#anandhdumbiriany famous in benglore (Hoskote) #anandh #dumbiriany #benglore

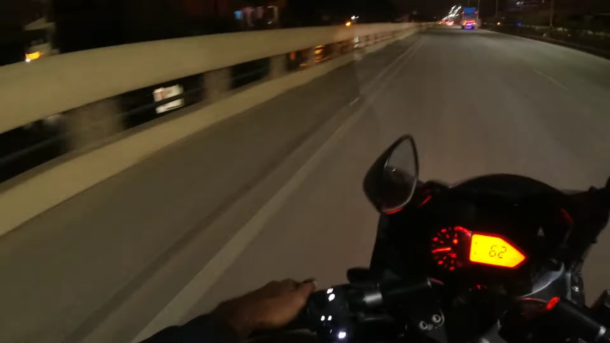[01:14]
നിങ്ങൾക്ക് കാണാൻ ഈ ഫ്രണ്ടിൽ അതിന്റെ കമ്പികളൊക്കെ ഞാൻ കാണിച്ചുതരാം വെട്ടം ഉണ്ടെങ്കിൽ.
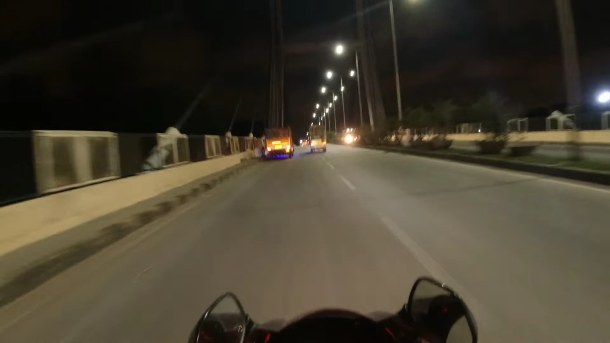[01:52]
ഒരുമാതിരി ഹാങ് ചെയ്ത രീതിയിലാണ് ഇത് പാലം ഉള്ളത്.
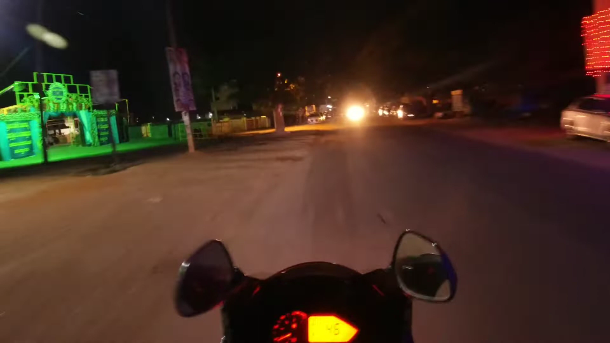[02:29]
അതെ, ക്യൂ ഏത് ഇവിടെ ഫുള്ള് ക്യൂ ആ, കിലോമീറ്റർ കണക്കിന് ക്യൂ ആ.